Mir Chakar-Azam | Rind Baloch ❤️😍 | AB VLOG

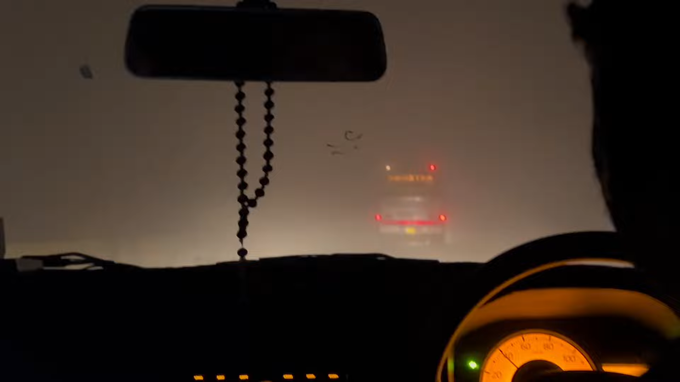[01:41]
फ्लैश बैक, ये देखे भाई आगे कुछ भी नजर नहीं आ रहा है, ठीक है आहिस्ता से जा रहे हैं, कुछ भी नहीं आगे नजर आ रहा, कुछ भी नहीं। एक कोच को फॉलो करते हुए हम उसके पीछे जा रहे हैं।